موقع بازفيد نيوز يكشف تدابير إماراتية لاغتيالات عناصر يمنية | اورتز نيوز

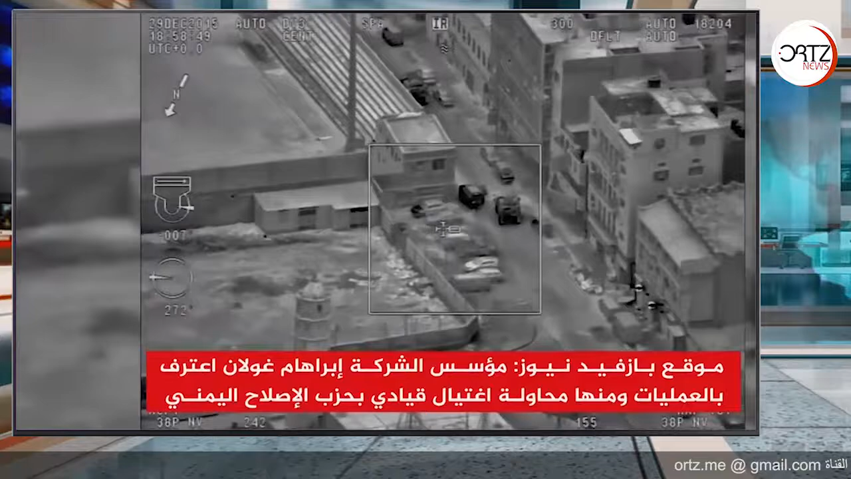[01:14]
فرقة الاغتيالات وهما إبراهام جولان وإسحاق جيلمور ويشير تاريخ الفيديو الذي صورته طائرة مسيرة إلى ليلة التاسع والعشرين من ديسمبر كانون الأول من عام 2015 فشلت العملية في القضاء على الهدف وهو إنصاف علي